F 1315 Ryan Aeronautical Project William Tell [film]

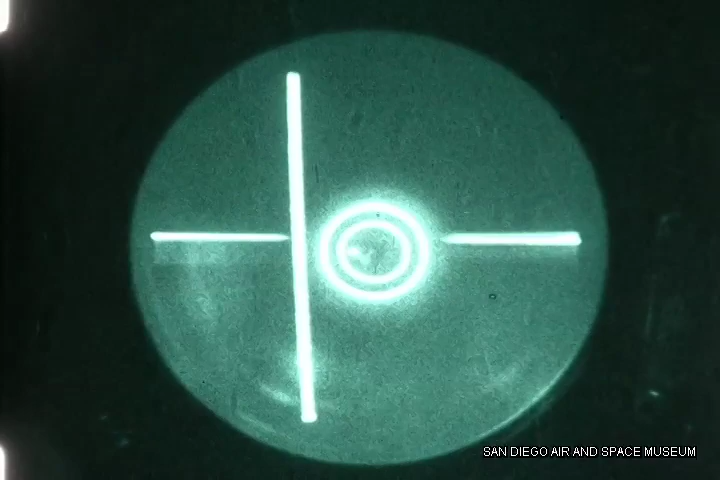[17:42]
The system steers the interceptor to firing position, prepares the armament for firing,